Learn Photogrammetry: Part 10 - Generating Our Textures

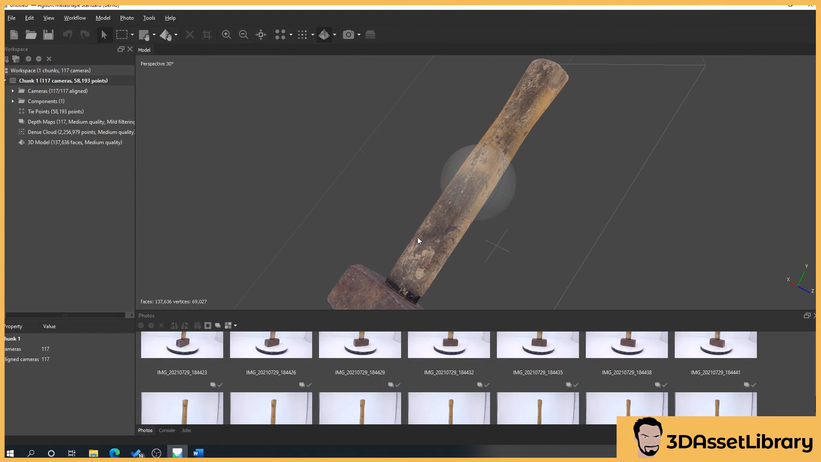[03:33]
Obviously the more photos you have the higher detail you get the closer you are to the object the more detail you get but this has actually given us a very good little map here so I'm very pleased with that.